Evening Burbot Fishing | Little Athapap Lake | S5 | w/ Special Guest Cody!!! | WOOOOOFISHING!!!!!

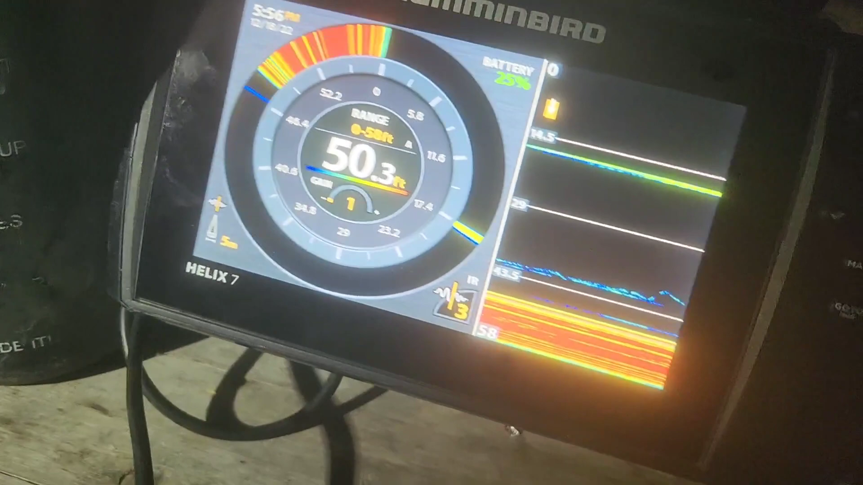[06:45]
On screen: depth 50.3 ft
Yeah There's a bigger one up here I'm going to chase